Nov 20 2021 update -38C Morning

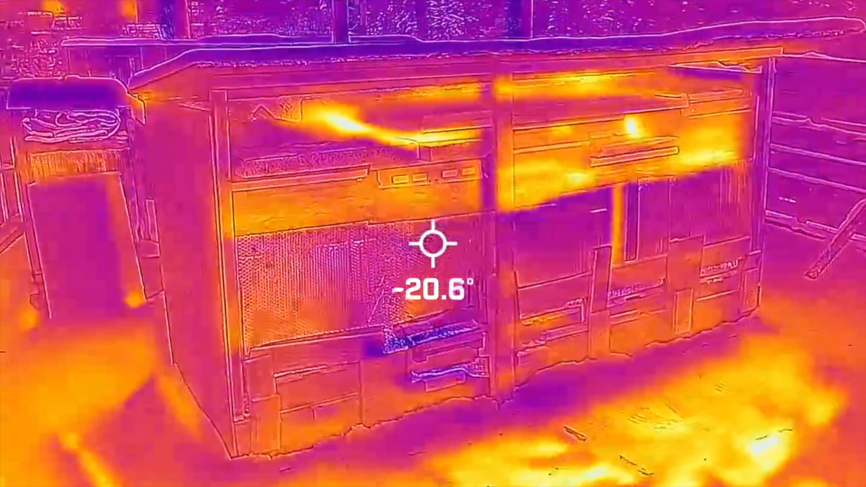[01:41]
Just taking a quick IR image of my my colonies. Minus 35 now. I got close to minus 39 this morning.
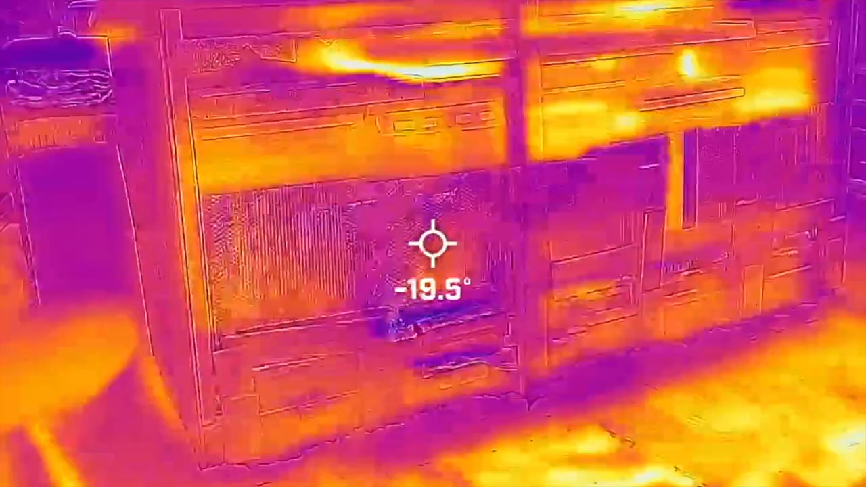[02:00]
a bit of sunlight reflecting off the colonies.
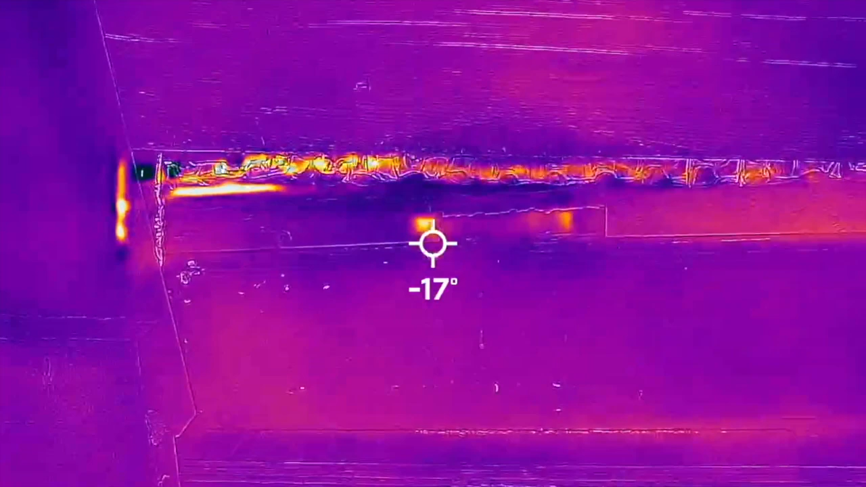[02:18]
Seems to be a little hot spot there but not much activity in the colonies right now.
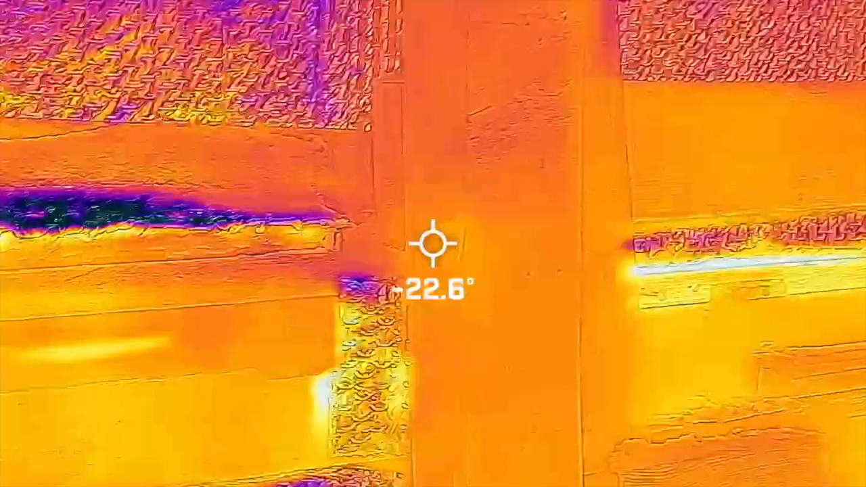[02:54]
Entrances are all freezing, not much heat loss,
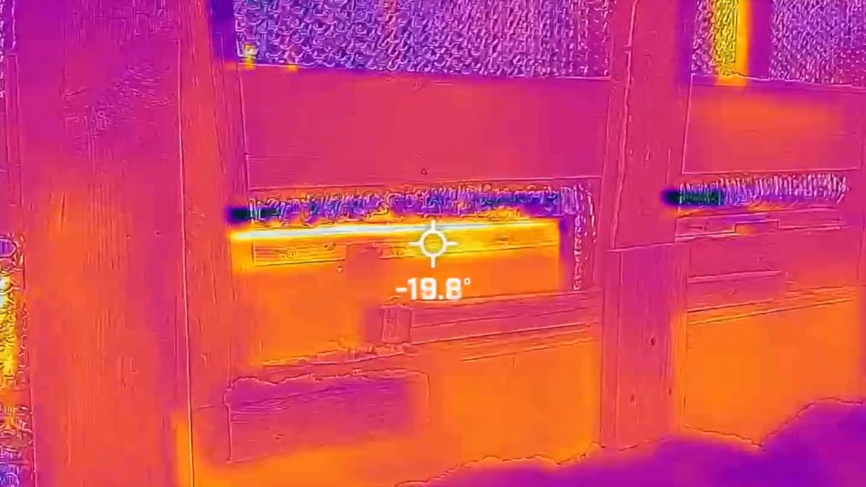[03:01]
so my setup's working as designed.
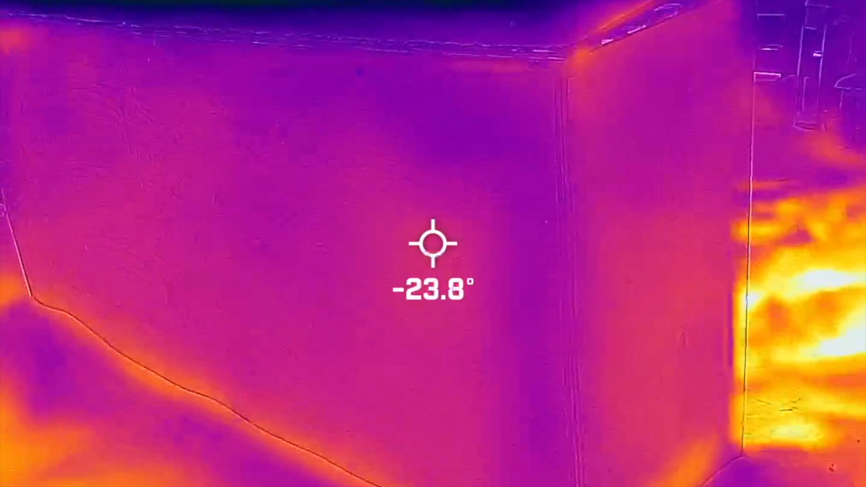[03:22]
You can see there's a bit of heat
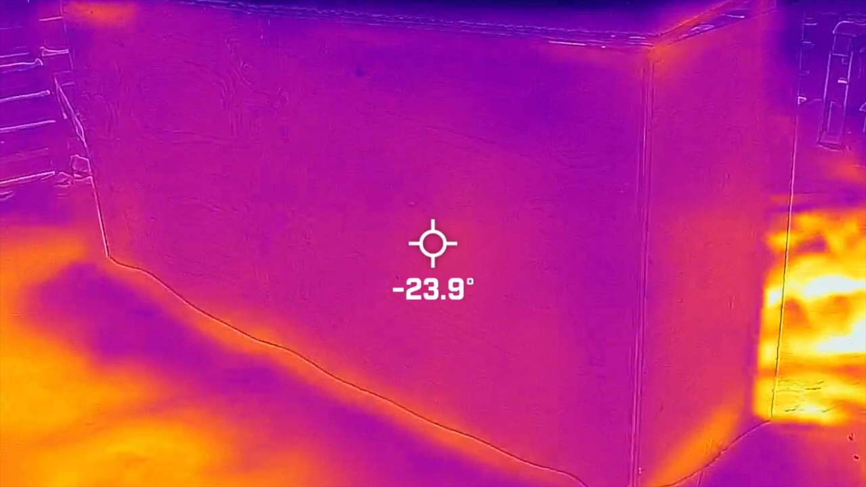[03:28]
signature at the snow line down there, but not much difference.
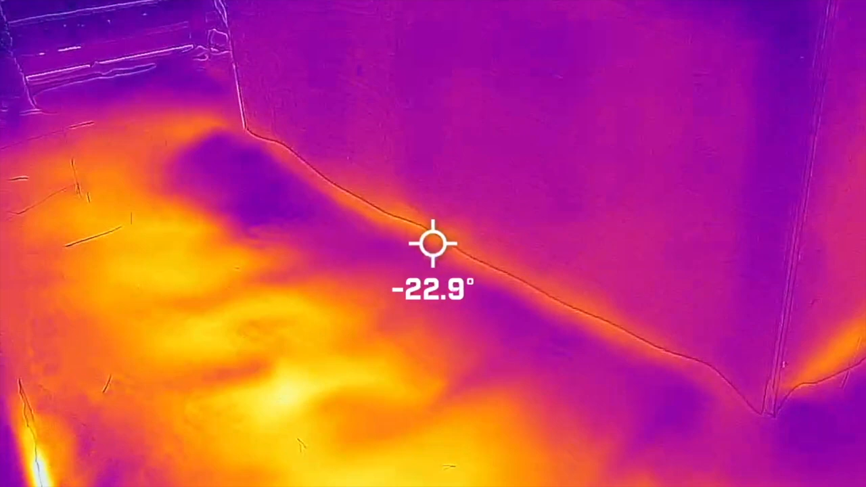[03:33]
So my shell seems to be doing what it's supposed to.
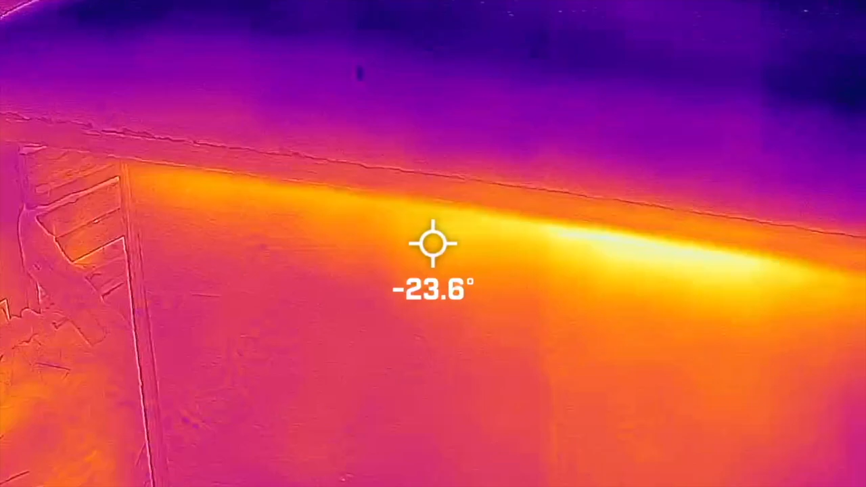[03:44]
I'll check this other corner, I'll just pull back without falling.
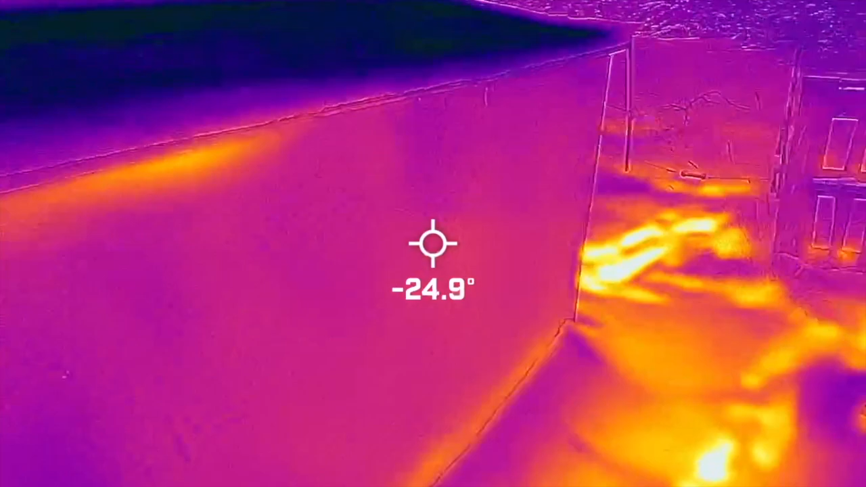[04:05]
So everything's pretty much the air temperature.
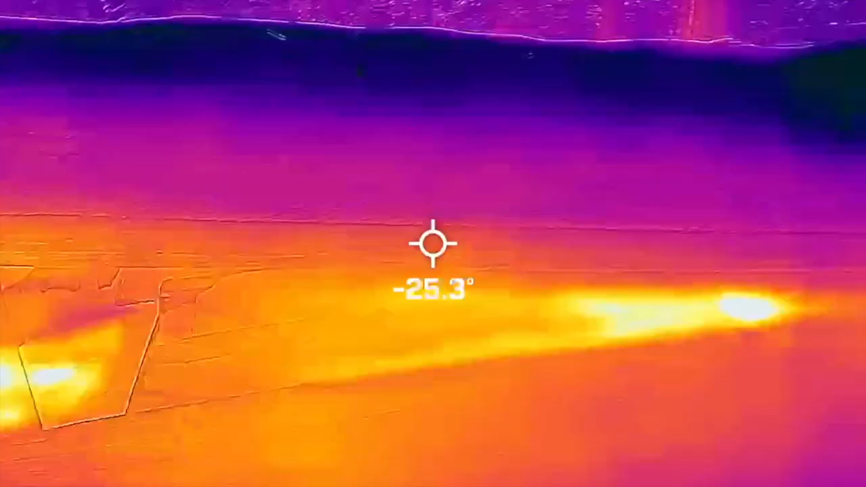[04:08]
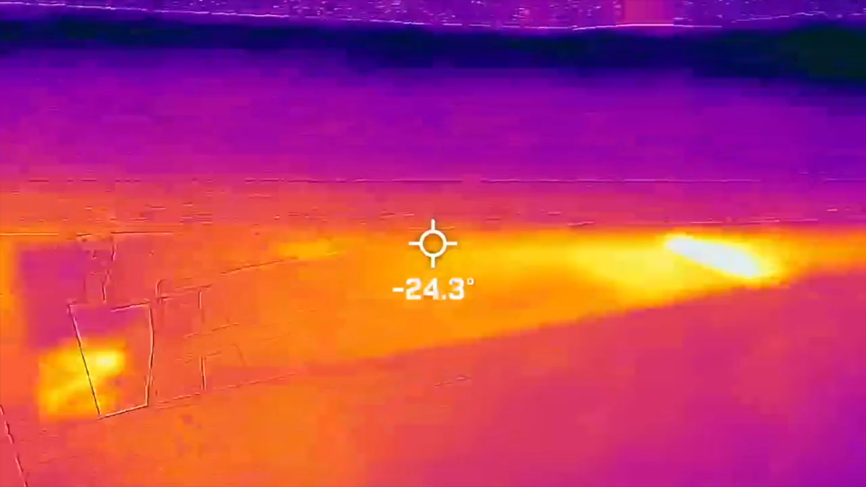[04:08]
So the negative there is just the surface reflection temperature.
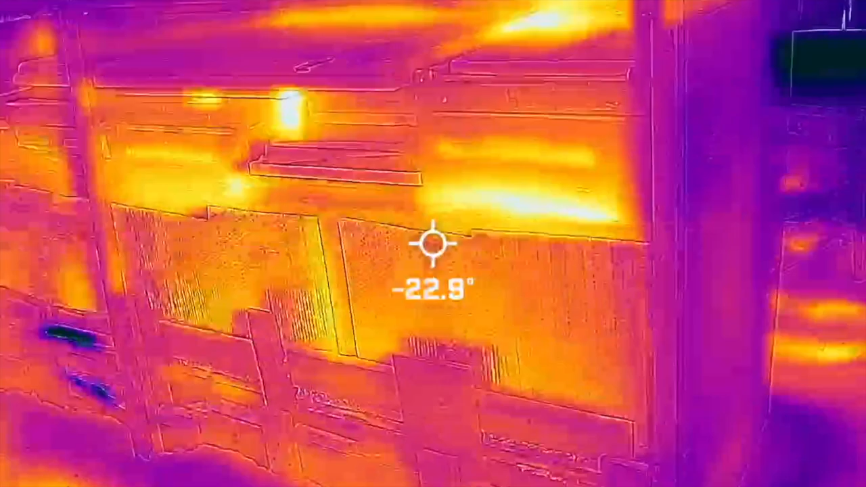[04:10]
Okay, battery's almost dead.
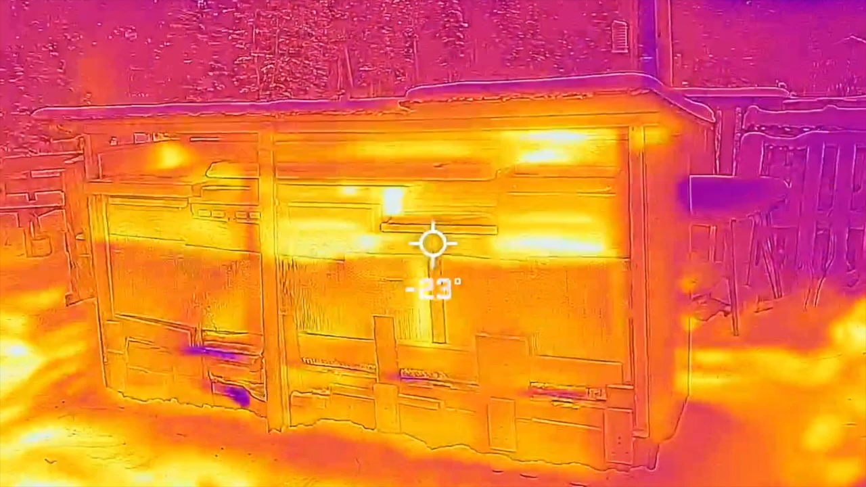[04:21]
So this blue line here, or not the blue line, this intersection here, that's actually the tape line.
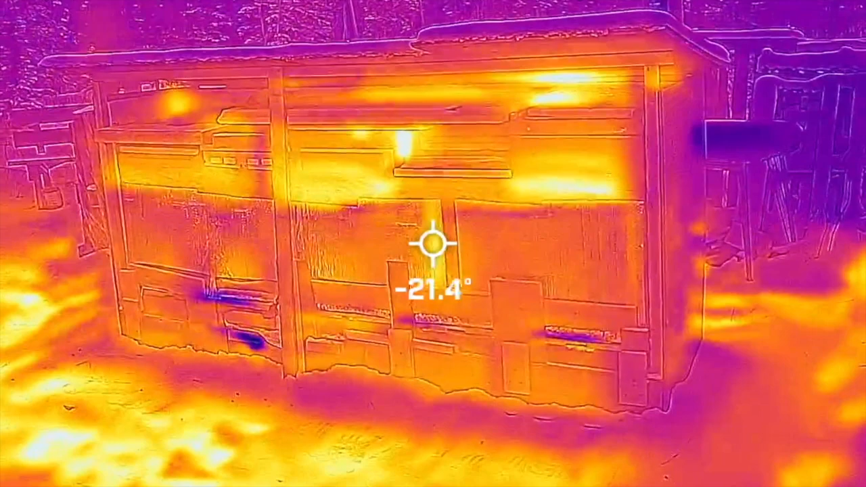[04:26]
So you're going to see how, where the bubble foil wraps around. There's a bit of heat loss there.
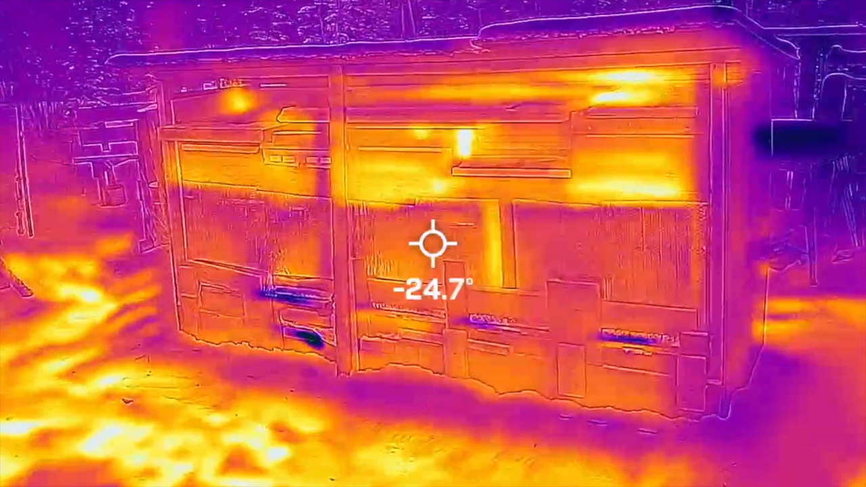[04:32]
And over here. I'm just going to finish explaining this IR image.
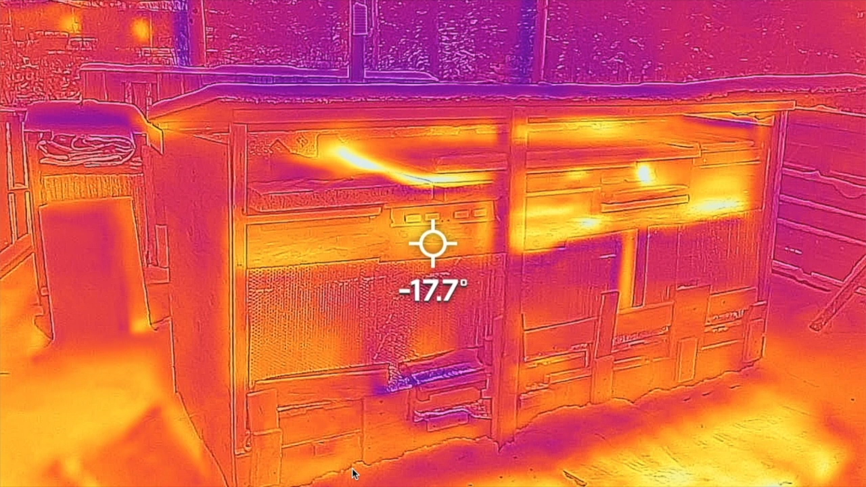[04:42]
Because I guess the battery died on the FLIR camera, because it's really cold. So it looks like I got about five minutes of filming time. But you'll notice the best time to take FLIR pictures is at night. So you eliminate all the solar radiation coming off the materials, because a lot of this material is reflective. So it's important, if you actually want an accurate image,